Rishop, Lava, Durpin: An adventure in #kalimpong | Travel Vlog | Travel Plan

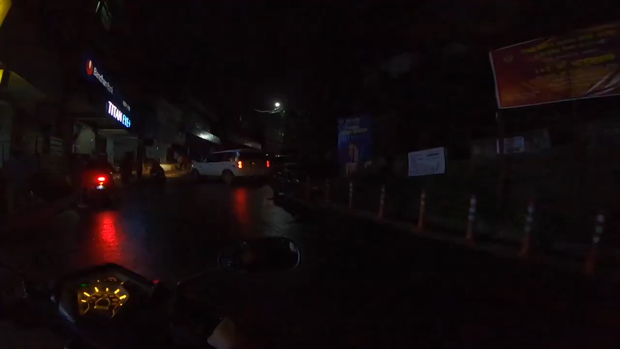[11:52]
রবিবারের কালিম্পং পুরো ফাঁকা। আমরা যে ক্যাফেটায় গিয়েছিলাম ওটাও ফাঁকা, অলমোস্ট ফাঁকাই ছিল ওয়্যার হাউস ক্যাফে।
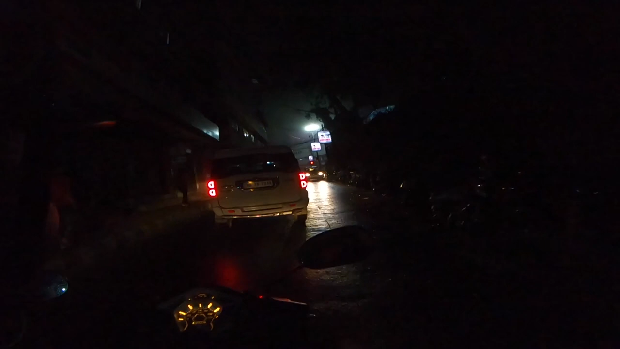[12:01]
আর এখন আমরা বাড়ি ফিরছি, টিপটিপ টিপটিপ করে বৃষ্টি পড়ছে, আজকে সারাদিনই বৃষ্টি হলো। হ্যাঁ, বৃষ্টি হয়েছে, তারপর ইলেকশন, তারপর সানডে, সব মিলিয়ে আজকে ওই জন্য লোক কম। স্কুটিটা অভিষেক আপাতত ভেতরে ঢুকিয়ে রাখছে।